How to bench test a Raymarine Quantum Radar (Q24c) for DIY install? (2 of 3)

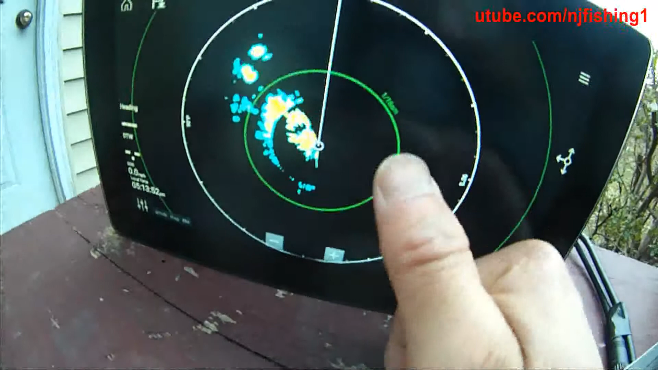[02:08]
You know, so this is looking at 1.16 of a square mile.
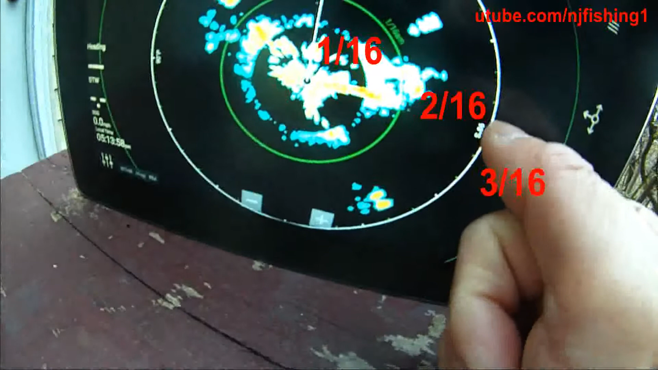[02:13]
And then 2.16's, 3.16's.
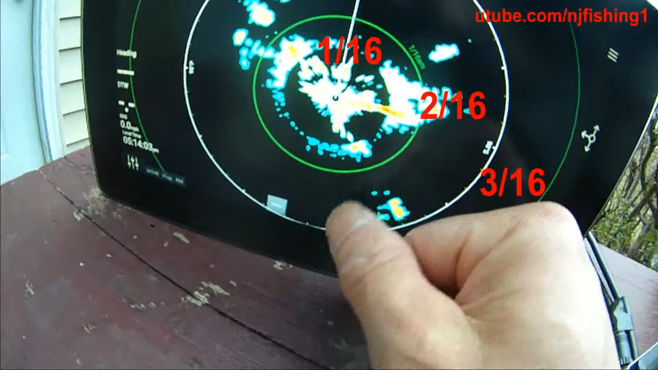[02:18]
Okay, you can see there's something over here on the right.
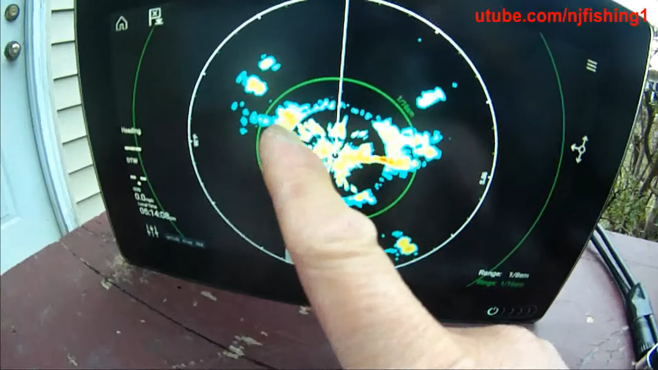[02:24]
And there's something here on the left. You know, there's also something behind me.
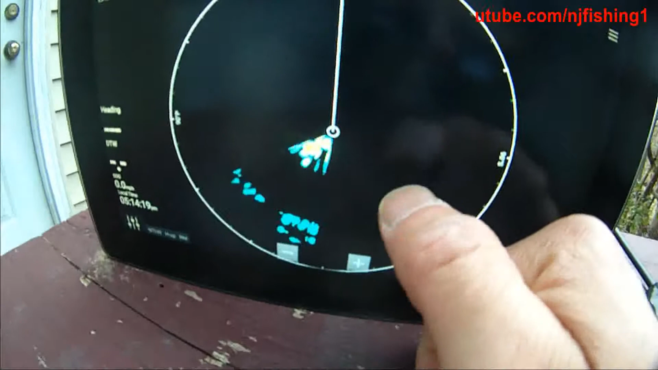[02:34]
It would be so cool if I can take this out on the water and see what this is really seeing.
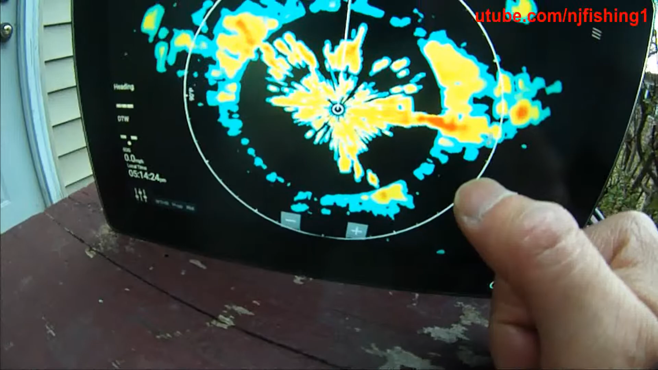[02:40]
So this is what you're looking at.
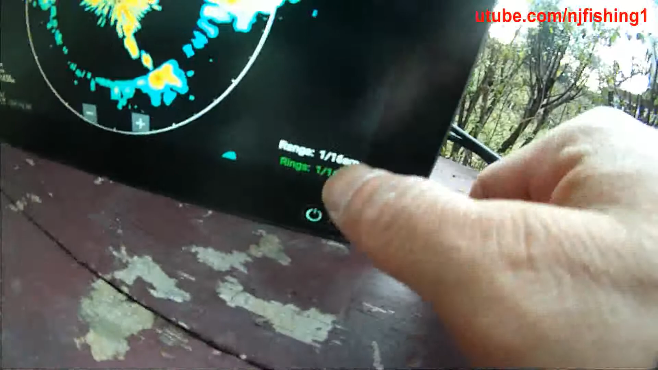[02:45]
And the, you know, range is 1.16 square mile.
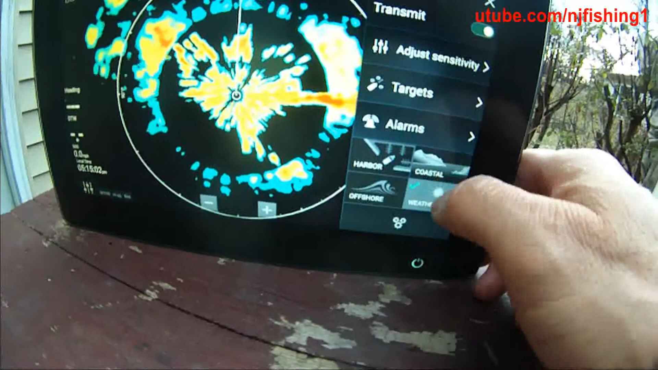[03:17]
coastal, weather, alarms, targets. Let's see the alarms.
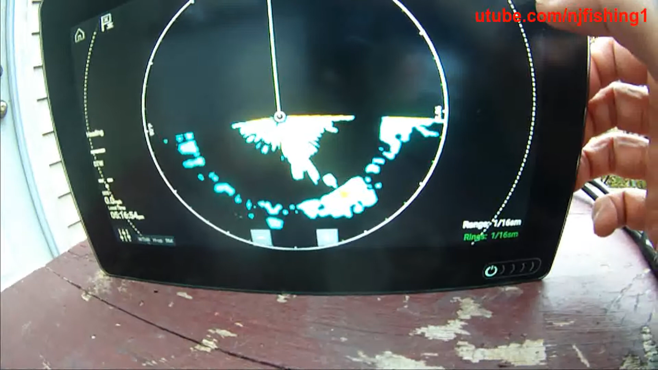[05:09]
But here we go. So this, um, is 1.16 of a square mile.
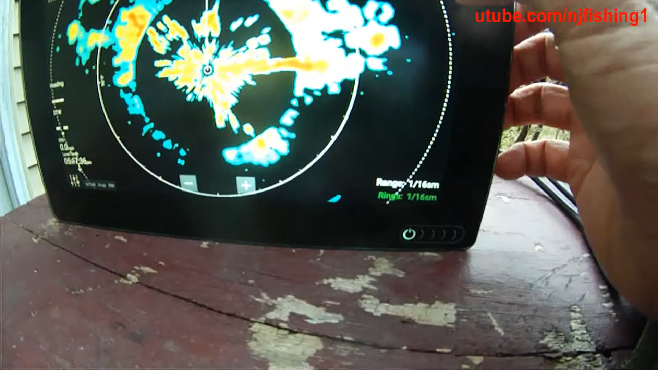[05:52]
let's see, sensitivity. You got these, um, you know, function to check the sensitivity.
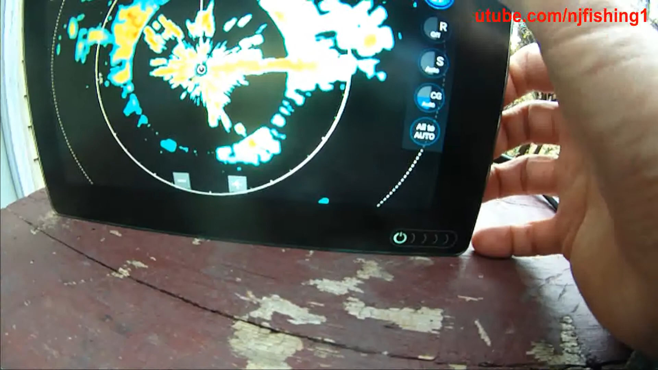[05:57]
But it would be, you know.
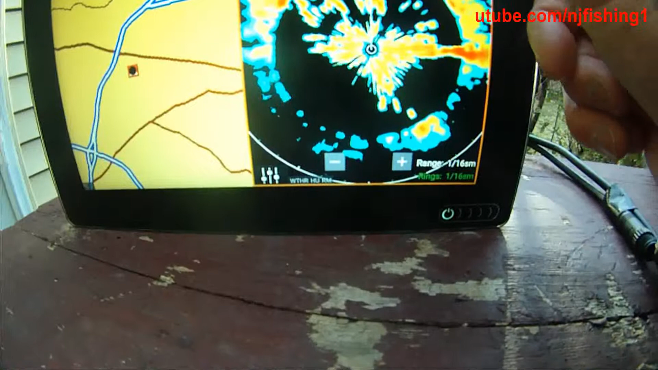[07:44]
Let's, uh, get rid of, uh, the map.
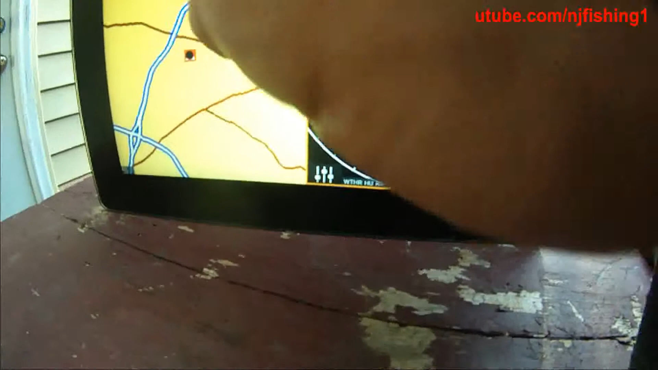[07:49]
Go back to here. Go back to here. Oops, sorry. Nope, nope.
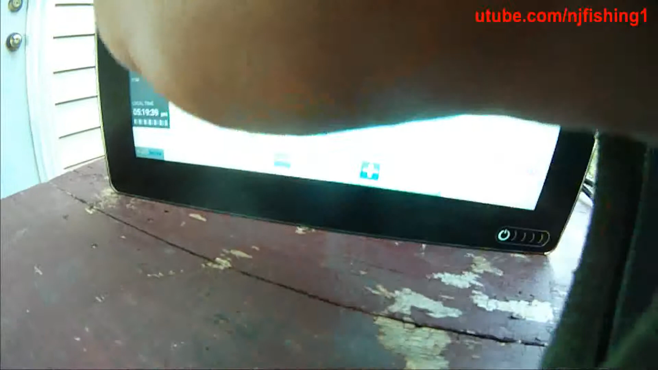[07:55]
I don't want any of that. I want to go back to radar. Because that's what I want to show.
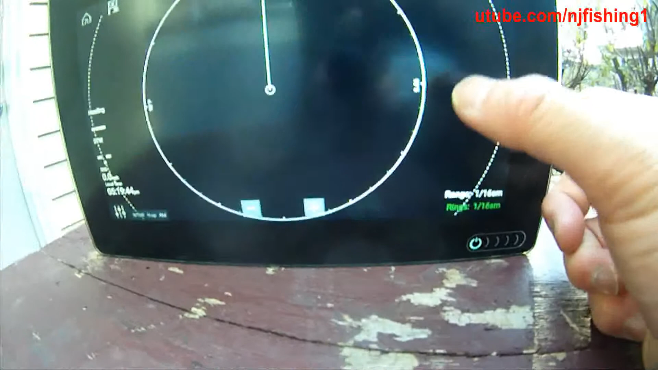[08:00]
And, uh, I'm gonna decrease this ring from 1 16 to 1 8.
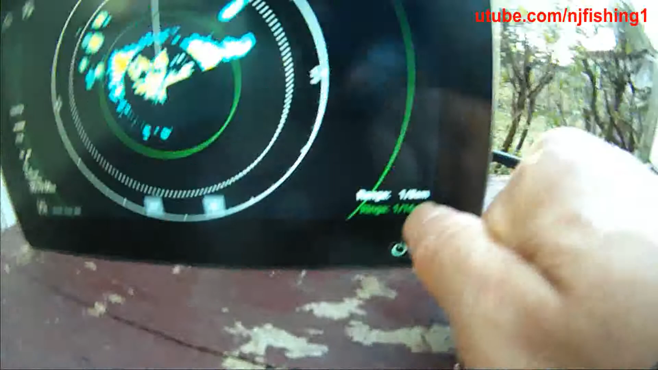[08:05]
And then, I want to decrease it even further to 1 quarter of a mile.
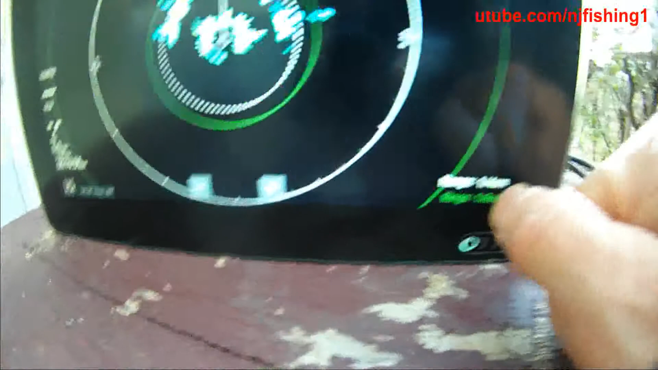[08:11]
Okay, 3 8, half a mile.
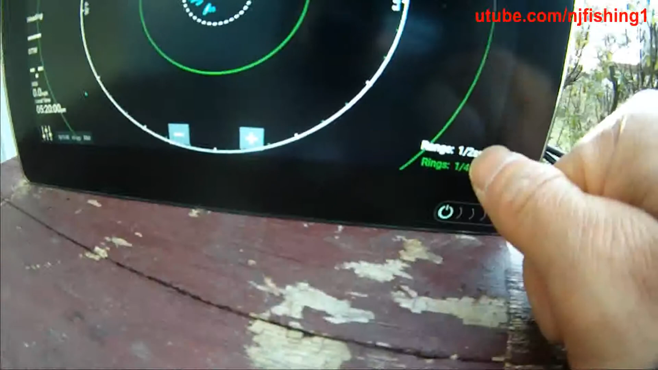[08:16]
So that's what you're seeing, uh, have a mile ring.
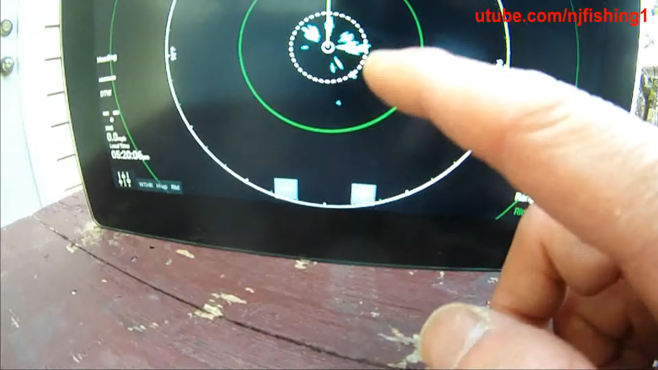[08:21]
Um, you know, what you're seeing here.
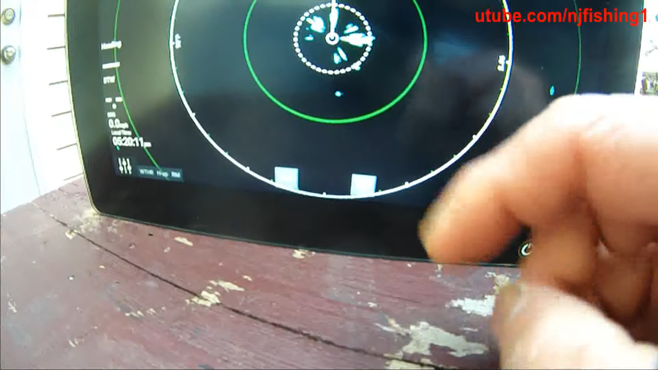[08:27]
You know, but, um, uh, that's what we are gonna see.
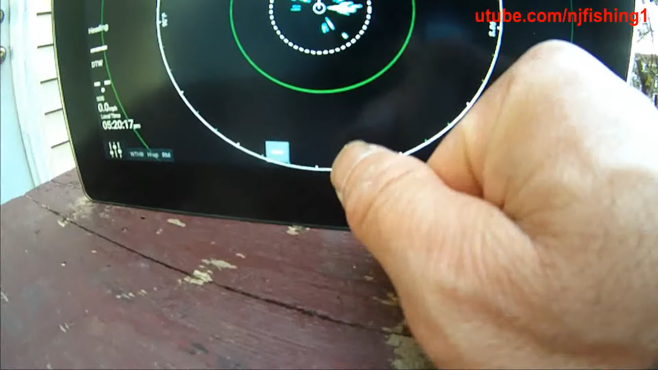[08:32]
So you can increase the range, increase the range, increase the range, increase the range.